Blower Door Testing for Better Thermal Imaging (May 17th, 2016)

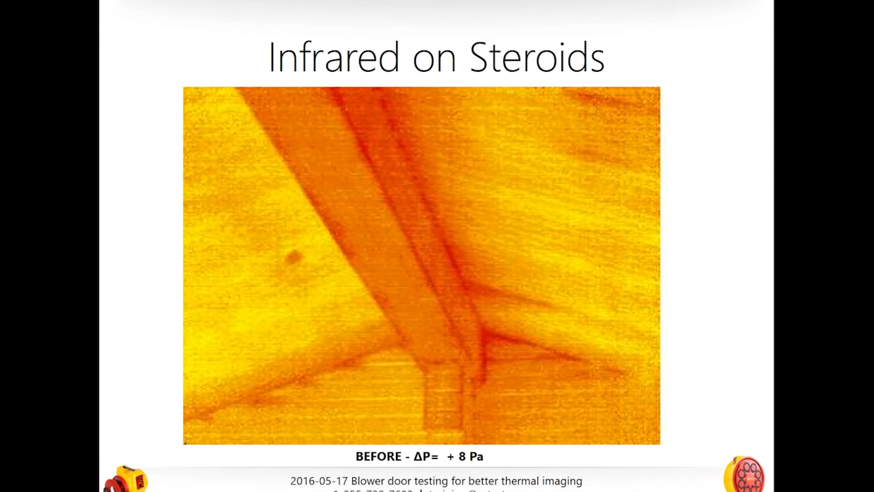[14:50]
So, let's say that the temperature is very similar outside. So, here we're talking about pressure, and delta P being the difference in pressure, is about plus 8. So, the house is a little bit warmer inside than it is outside, and that's causing a pressure differential. Okay? So, I don't really have the exact difference between temperatures here because I don't want to go into Celsius or Fahrenheit, but let's say inside and outside it's relatively similar, as your question asked. What happens is now we just change the differential pressure just a little bit.
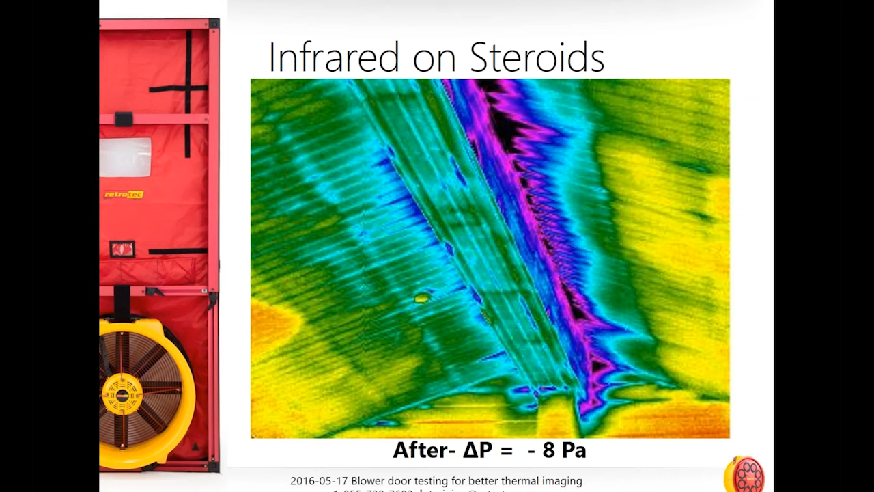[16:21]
And that's why, and even when the difference is quite a bit between the inside and the outside, it's really important to use that infrared camera or to use that blower door because it kind of gives us our images right here on steroids. And that's, of course, for those, I hope I didn't offend any Major League Baseball fans,
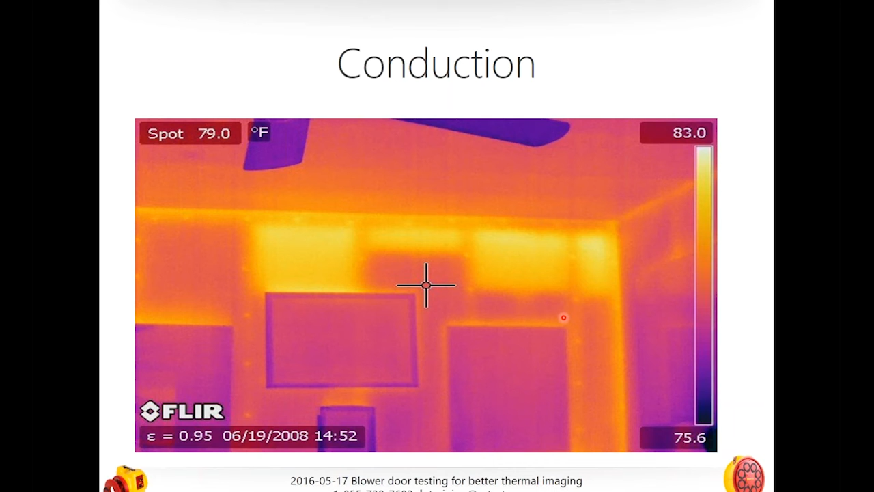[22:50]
On screen: spot 79.0°F
There's screws, nails, fasteners are the exact term, and yeah, and then, but anybody want to give an idea of why there's a slight temperature difference behind those screws? Well, of course, those are studs, and it is conduction heat loss. Mr. Hall, can you please tell me, since you're so smart, Mr. Hall, can you tell me what that's called? What is it called when heat is moving through a solid object and delivering heat to another side? Let me know. Thermal bridging. Thank you so much. Thank you.
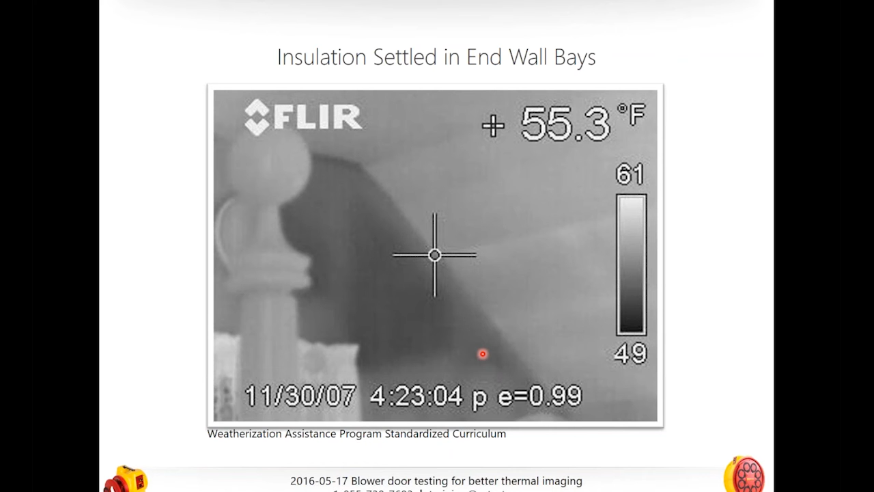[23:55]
On screen: spot 55.3°F
yes, or the dreaded, what's the building type, the found in the northwest? Anybody, or northeast so much? Yep. So, yeah, this is an e-wall.
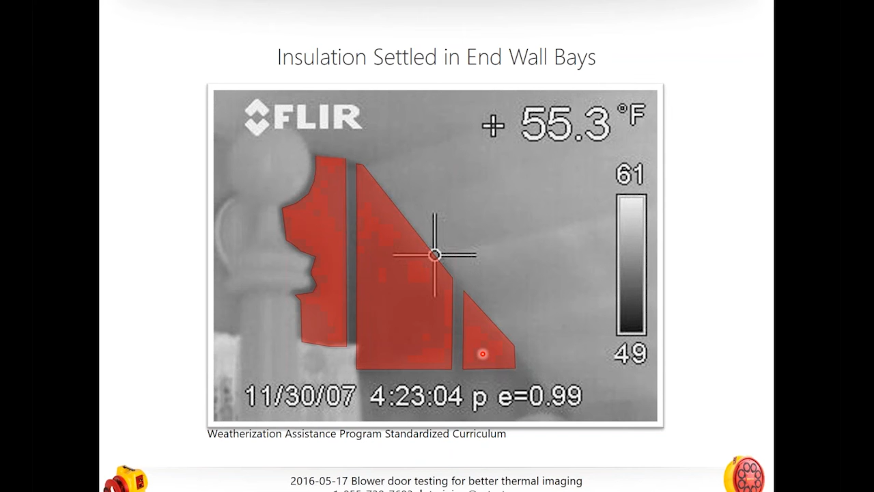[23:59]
On screen: spot 55.3°F
So, actually, we're talking about either a slope ceiling or a gable side, Cape Cod, exactly.
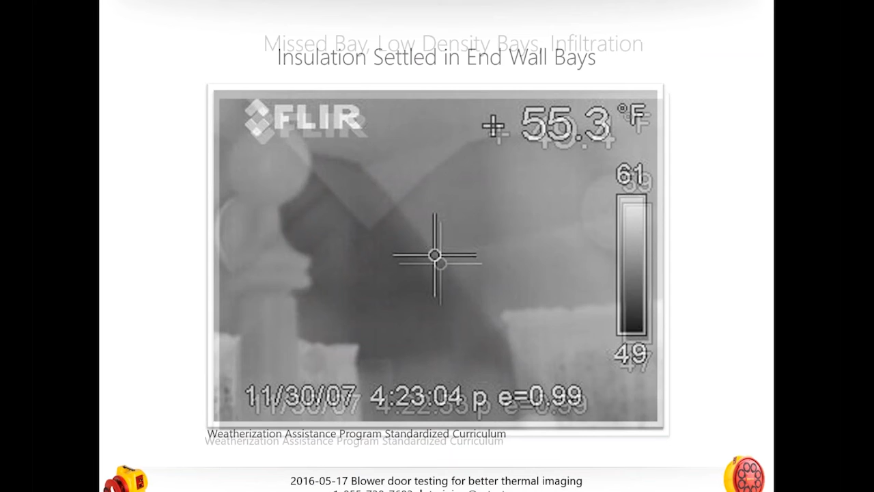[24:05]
On screen: spot 55.3°F
So, let's take a look at what happens here. You can see in this image that we actually can find, if we go back, that we can actually see these darker portions of this wall where the insulation has settled or just is not applied. Not as easy to see in this picture as some of the other ones, but that's there. But we'll talk a little bit about, actually, let me give you another example of some of this dreaded Cape Cod problems.
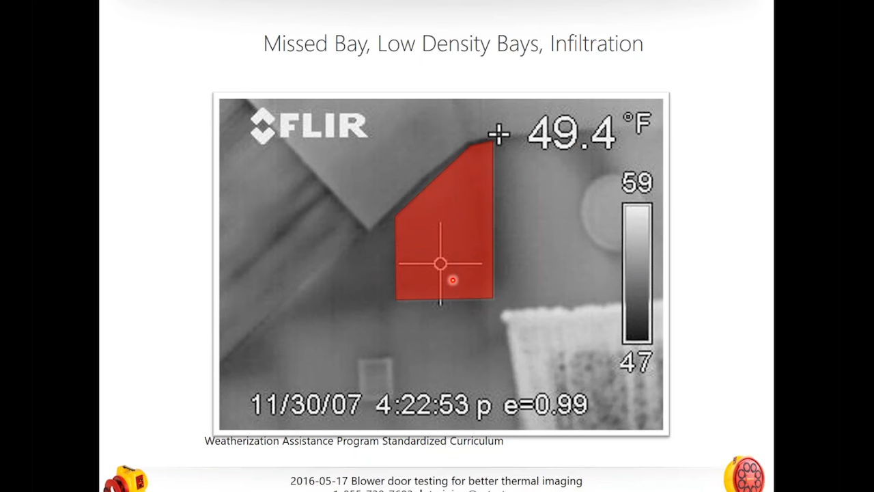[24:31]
On screen: spot 49.4°F
Again, here's another one where we have same sort of, same room, same issue. You can see that here is a slope ceiling, and here are sort of the gable walls. And so, these are exterior walls, and we have this darker spot right here where we're seeing an end wall with a window. This is, like I said, slope ceiling to the left. The drywall here has actually been installed over original plaster and lath on the ceiling.
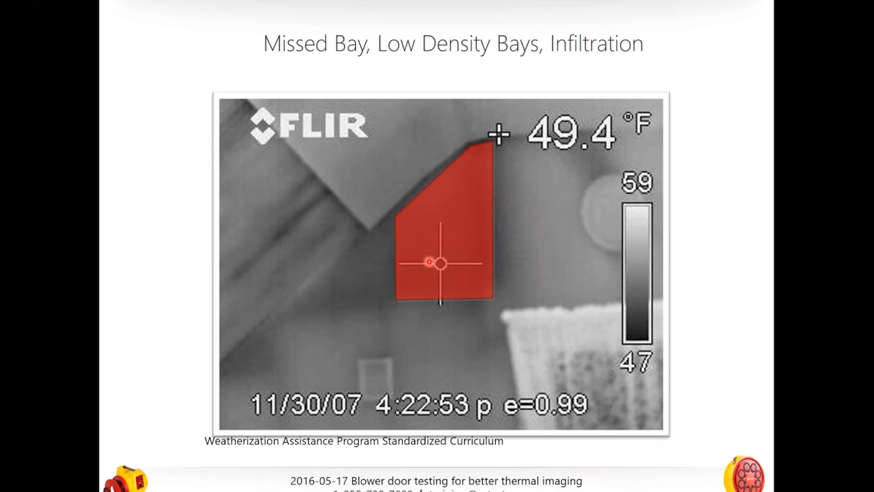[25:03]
On screen: spot 49.4°F
And you can see that kind of on the flat where that's where that drywall has been installed. See how it has sort of a different emissivity? But you can see the air coming down through behind it. So, the darkest areas, those indicate an empty wall bay. So, these are just completely empty. The lighter shade, the lighter side indicates partially insulated bays. And you can see just from these pictures alone that we have, obviously, have some issues that here you'll see that these are partially insulated. And then you can see some air moving through there. So, I will talk about that in a second.
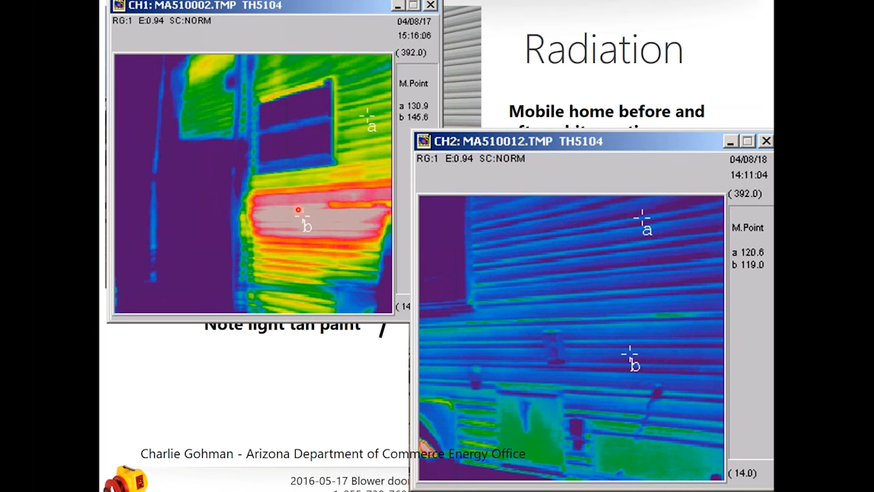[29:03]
or even if we're finding problems with convective heat loss, what that camera or what that imager is telling us, what it's seeing, is heat that's being radiated or emitted from a solid object. That's really, really important to understand if you're going to do this well. And here is a good example. Now, taking this same, this is actually a mobile home that was, before it was painted white, here it's painted white with a reflective covering,
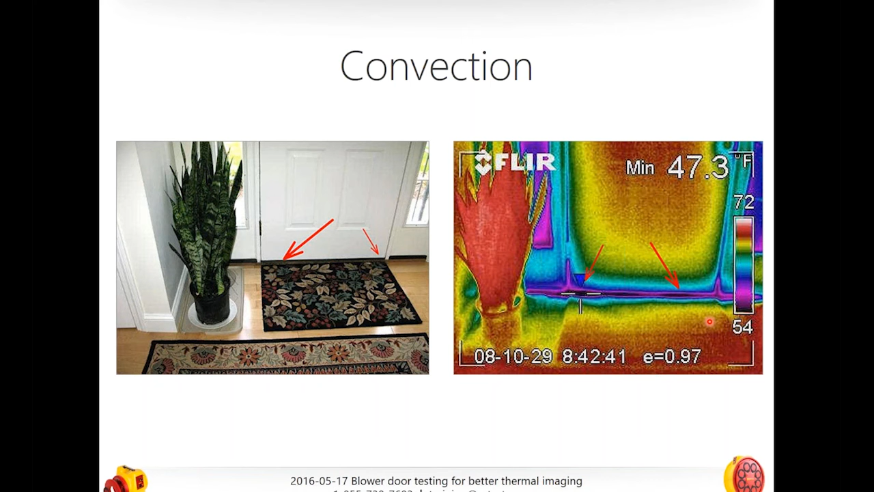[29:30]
On screen: min 47.3°F
and now you can see the big difference. This is where, you can see that this is where it had a stripe on it, and that no longer is here.
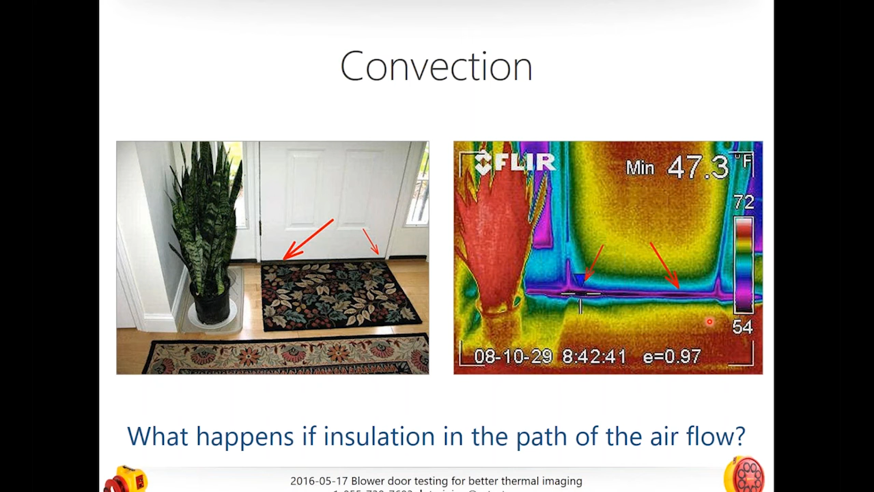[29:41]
On screen: min 47.3°F
But, for our money, for our buck, we're going to talk about convection, convective heat loss. That's where the blower door really meets the thermal imagery, the imager, the IR camera. That's where it's really, really important. That's where it can really help. So, here what you're seeing is what? Anybody want to take a guess what we're seeing here? This picture, this picture. You got it right, guys. We're going to have to replace that door. Just kidding. That's what happens if insulation is in the path of airflow.
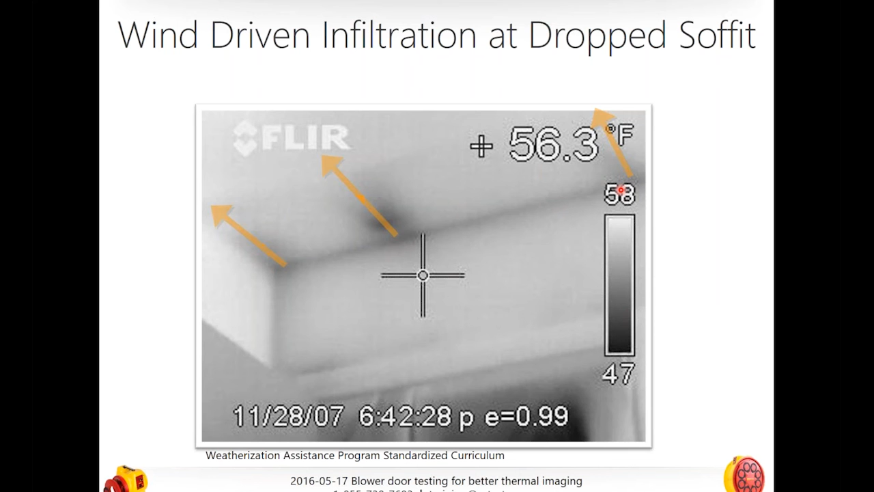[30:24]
On screen: spot 56.3°F
There's insulation there, but it's still moving through. So, what we need probably there is just a little something under there. So, this picture actually shows outside air cooling a ceiling. So, here you can see that it's actually just very, very simple. This is without a blower door. We can just see sort of this air moving up and sort of pooling. Right? And so, you see that we're probably, if you looked outside the house, I would venture to guess that that's where the gable vents are, just outside each one of these little cool areas.